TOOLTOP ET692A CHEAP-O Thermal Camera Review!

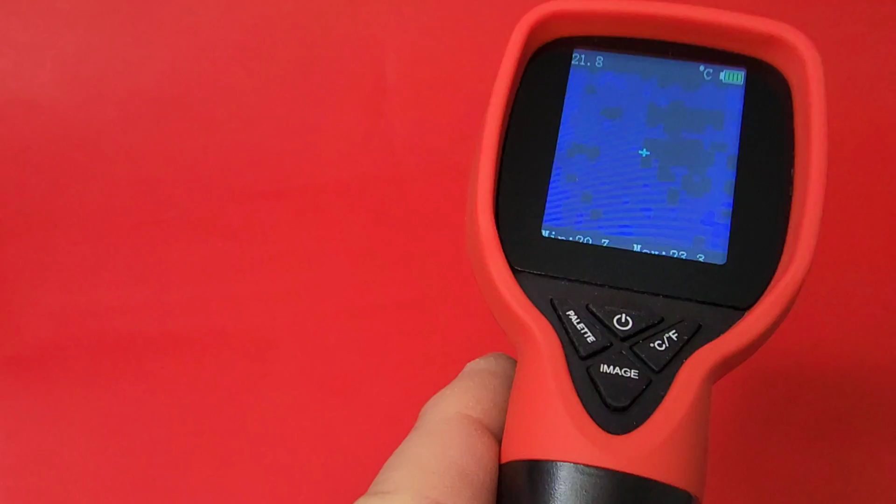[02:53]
On screen: spot 21.8°C
And there we go. We are here. We are booting on the top of the screen. We have our temperature.
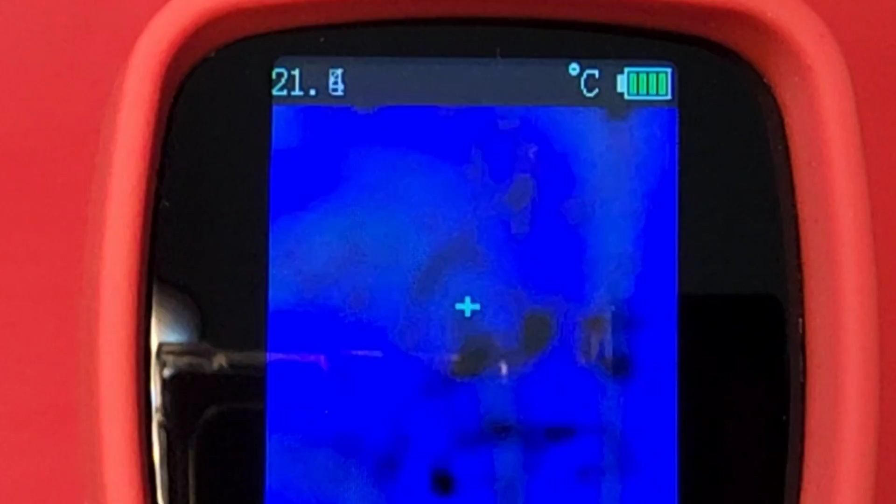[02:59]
Battery life. And the temperature mode we're in, in this case, Celsius. Now take note, this is a very basic thermal camera.
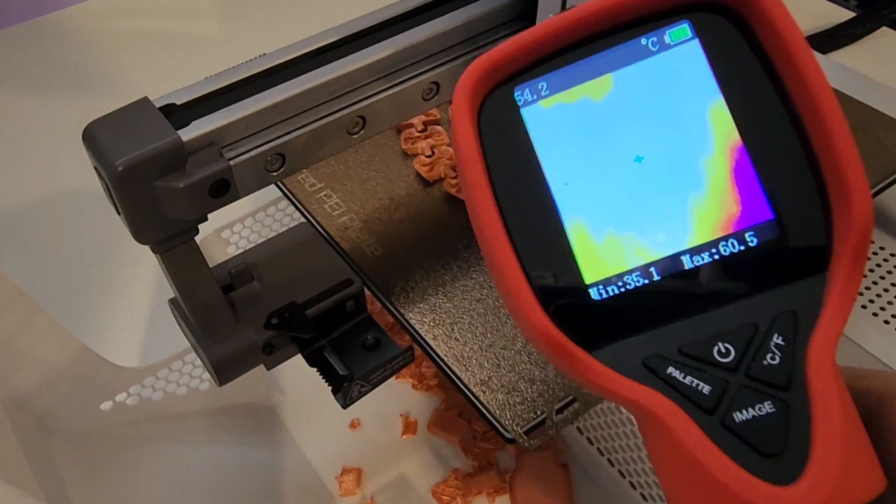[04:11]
On screen: spot 54.2°C, max 60.5°C, min 35.1°C
And yeah, look at that. We've got the thermal camera out. Taking a look at how hot that bed is getting.
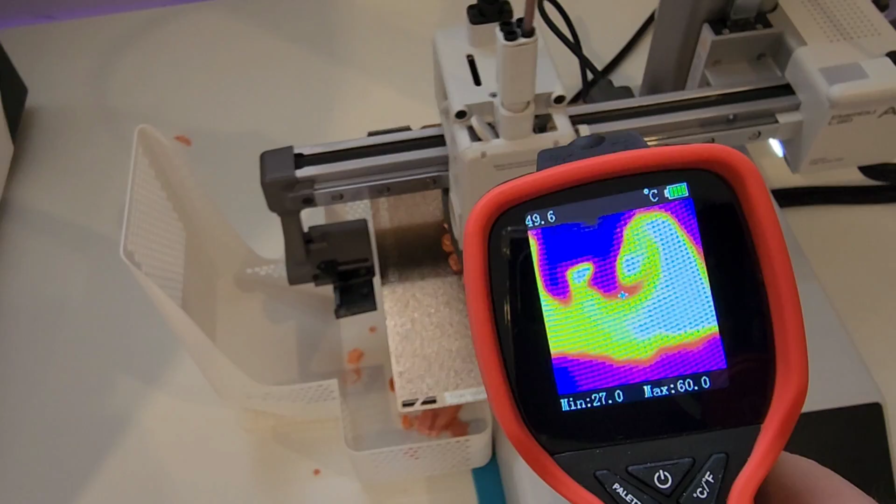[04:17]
On screen: spot 49.6°C, max 60.0°C, min 27.0°C
And you can see it's getting pretty hot.
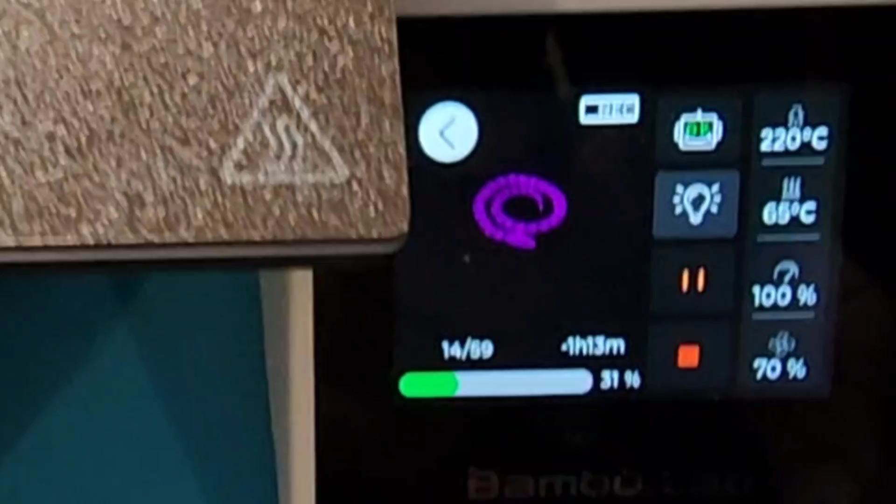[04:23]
Set right now for 65 degrees on the 3D printer itself. And if you take a look, it is spot on with the camera.
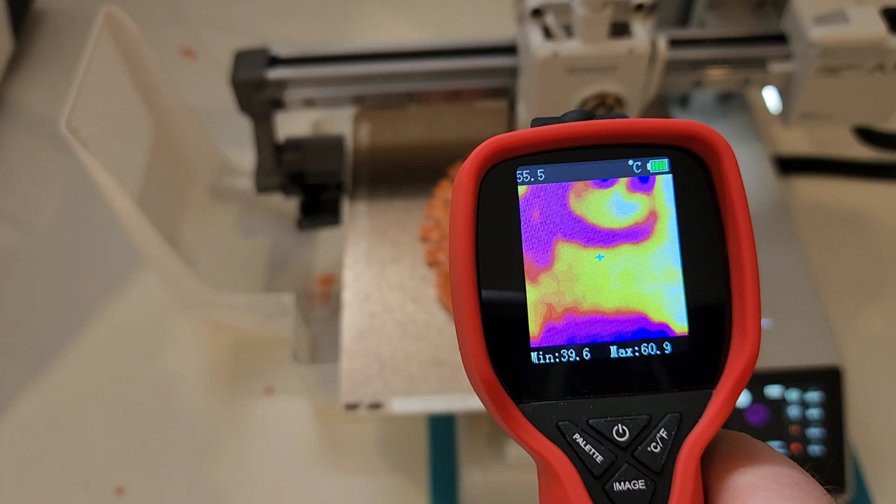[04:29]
On screen: spot 55.5°C, max 60.9°C, min 39.6°C
Don't forget, we're getting a general temperature rating there. Minimum and maximum.
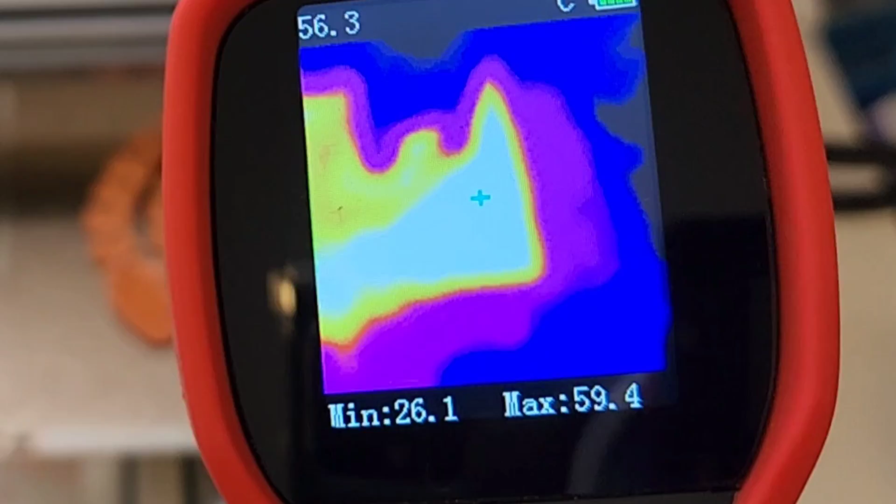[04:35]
On screen: spot 56.3°C
Maximum coming in at... It's showing us around 58, 59 degrees.
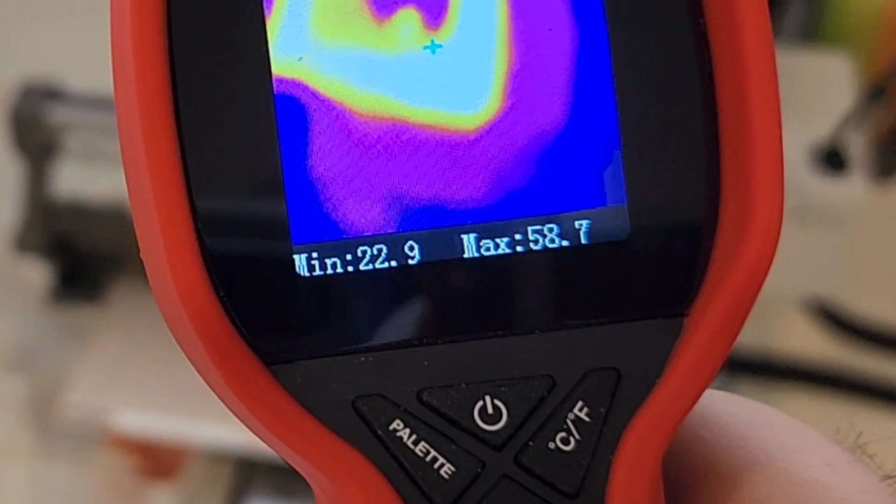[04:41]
As well, we can switch to Fahrenheit. Same thing.
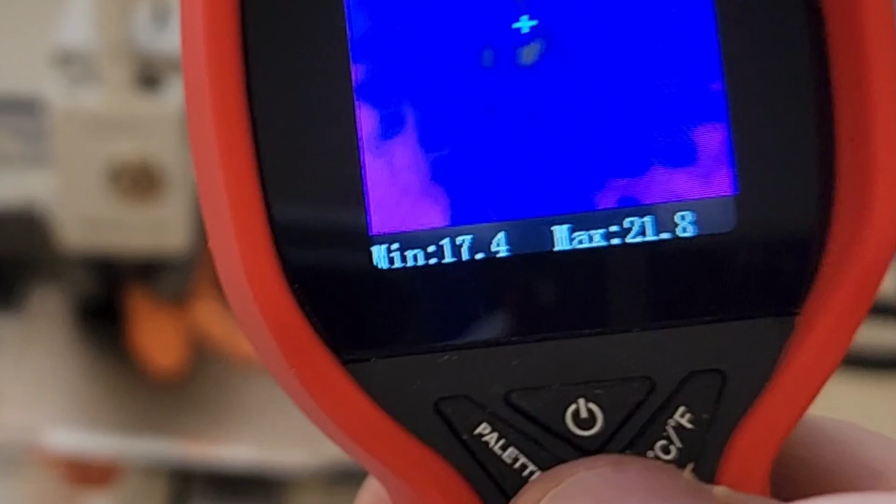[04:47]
Now, what I do like about this as well is depending on what you're looking at,
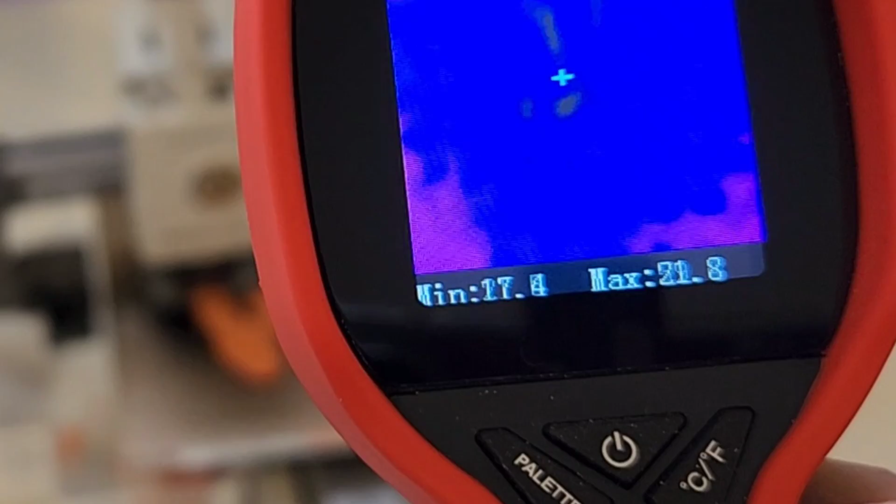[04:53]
you can get a pretty good idea of the thermal quality just from the size of the screen.
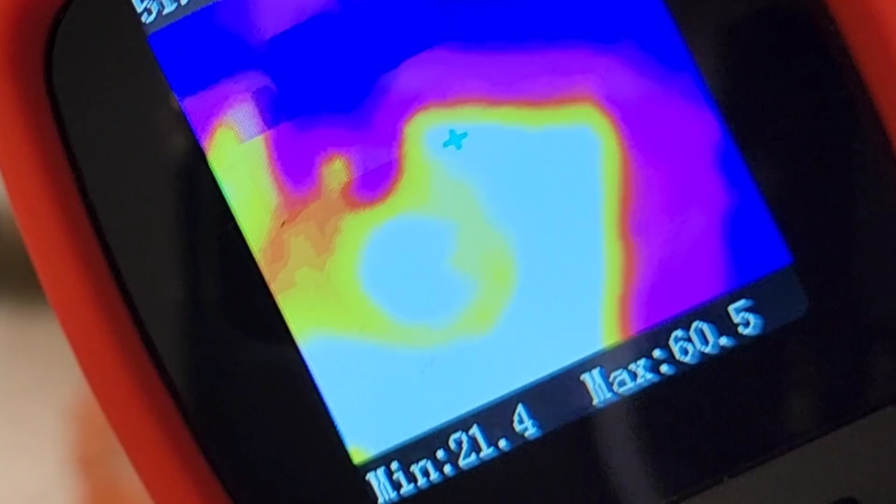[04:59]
So for most subjects, it's pretty good. Here we've got two imaging molds.
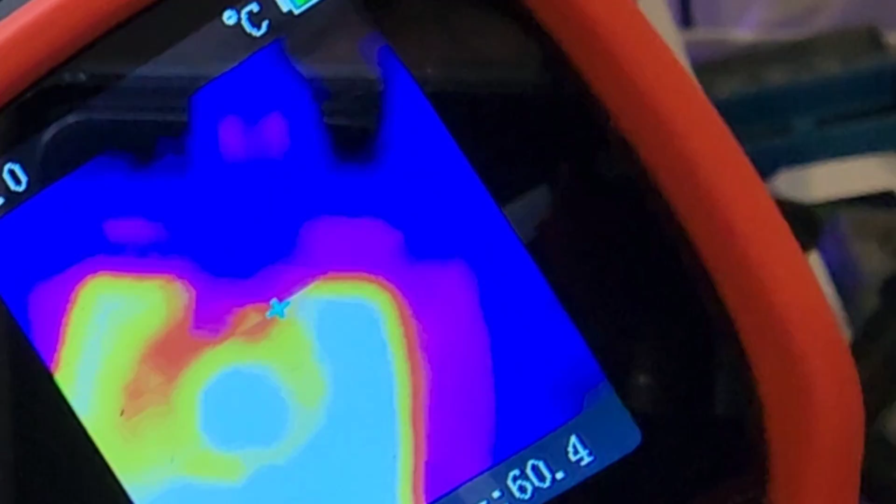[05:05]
We've got your standard thermal imaging mode and we have basically like chromatic black and white. I do prefer the standard imaging.
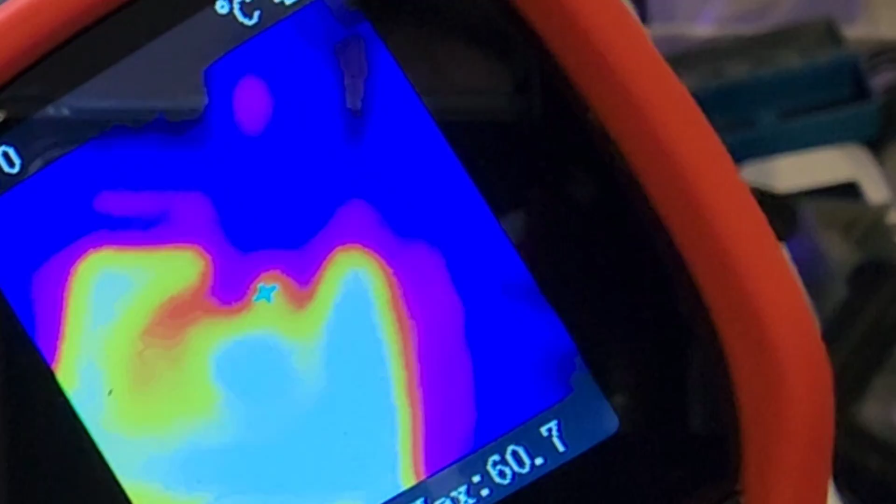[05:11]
It just seems to just works for me. But hey, it's nice to know you've got that feature even on such a low cost thermal camera.